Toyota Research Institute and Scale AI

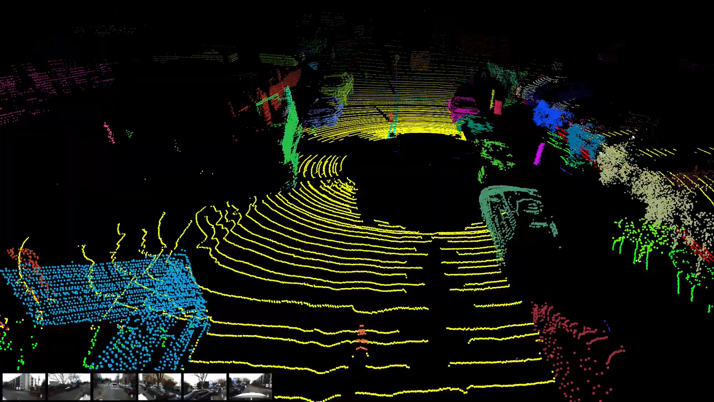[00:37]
2D bounding boxes, 3D bounding boxes, but also semantic segmentation including in 3D.